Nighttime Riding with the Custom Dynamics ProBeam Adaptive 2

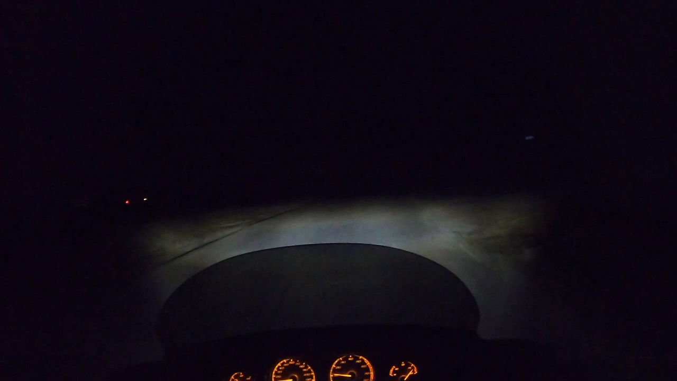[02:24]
This is the low beam, as I mentioned, wide, but not too far out in front.
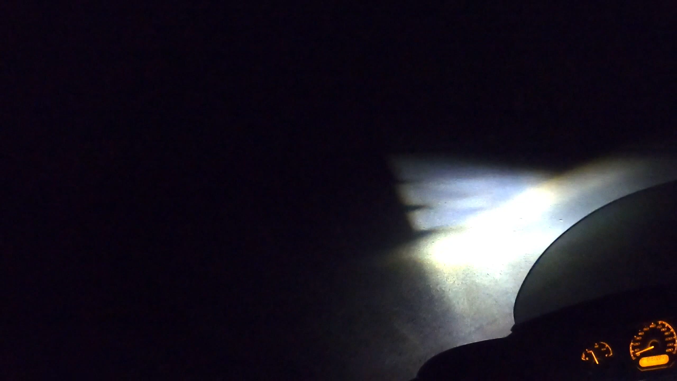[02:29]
But you'll see as I make this turn, you'll have the Adaptive lights coming on. This is not a great example of those Adaptive lights.
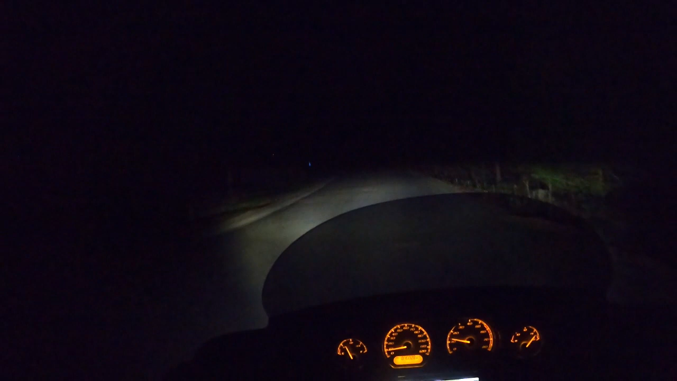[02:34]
I just wanted to show it so they're very obvious. Now taking a look at the high beam, you're going to see a very concentrated light in the center. The video doesn't pick it up and give you a true representation. It is very much like a spotlight in the center of the road, but it's more spread out than you're seeing in this video.
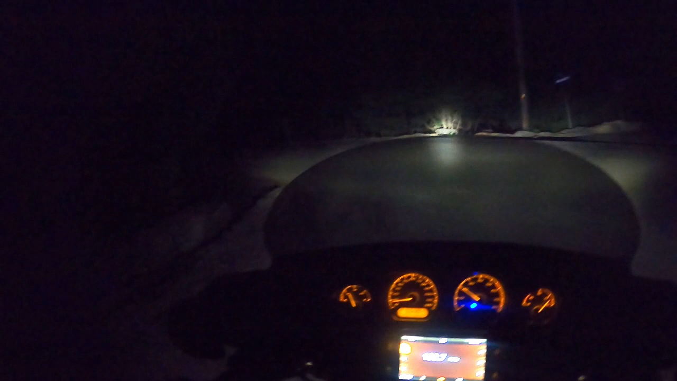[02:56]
But again, you're seeing the Adaptive lights come on in that type turn. Now this here is my previous LED headlight. It's not Adaptive. So as I lean into these turns, you see the light turning with the bike, but there's no additional light in those dark areas to the right and left as I make these leans. Now this is the same stretch of road, but with the Adaptive. And right away, you notice when I lean, you get additional light on those dark corners to the right and left.
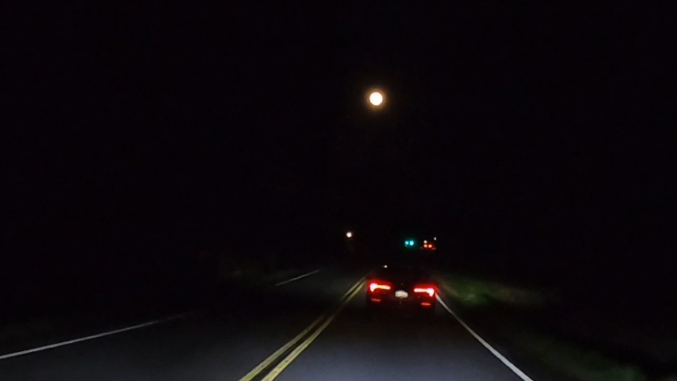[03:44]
That moon is not by Custom Dynamics. But if it were, it'd be brighter. The last minute or so of this video is just some more footage of me driving at night through twisties with low beam and high beam. I have to say I'm really happy with this light. It wasn't cheap, but I think for what you get, you get a lot. And Custom Dynamics supplies the harness needed for your model bike.